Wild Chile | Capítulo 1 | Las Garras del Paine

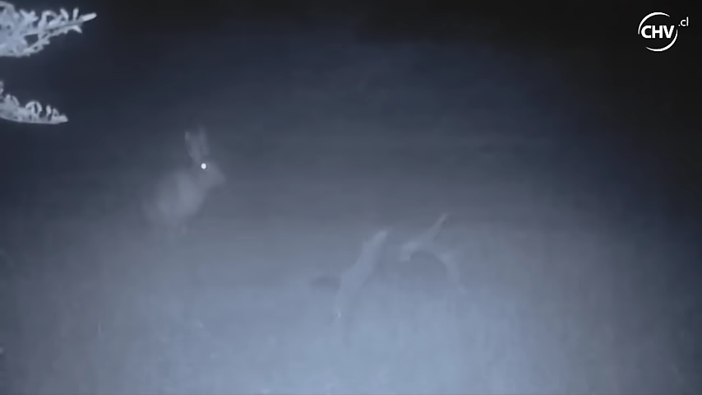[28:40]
podemos dejar aquí por días Y cada vez que algo se mueva Frente a ella De
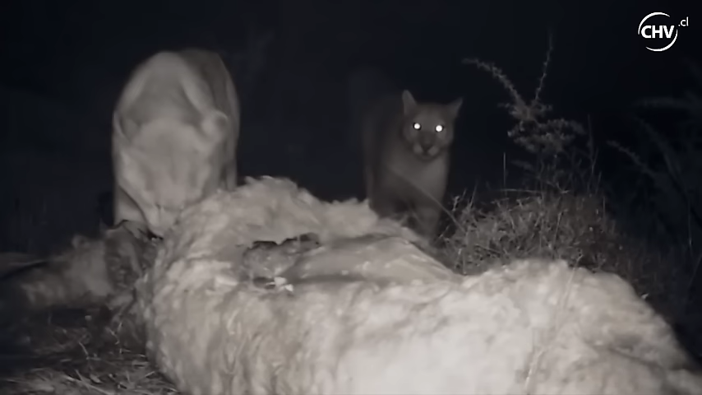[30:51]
Dos pumas Dos pumas Tres pumas
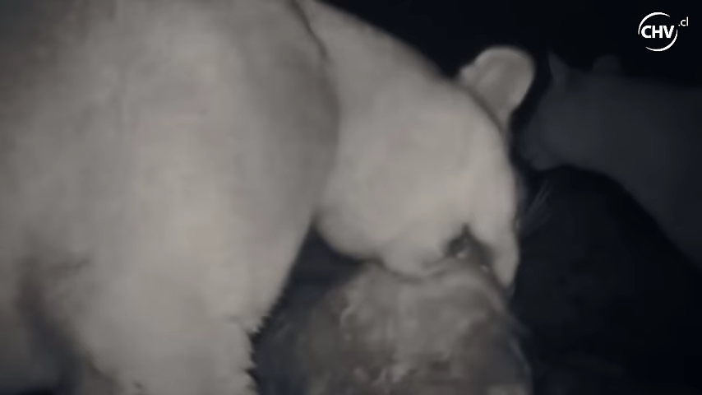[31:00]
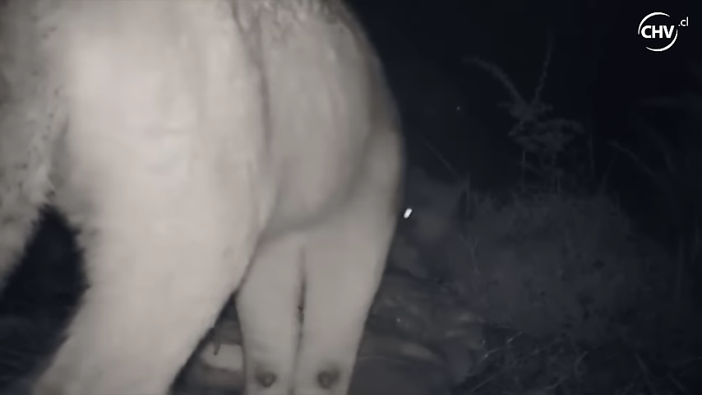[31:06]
Tres pumas Cuatro pumas Y aquí Pasa algo único Que ya entenderemos Por qué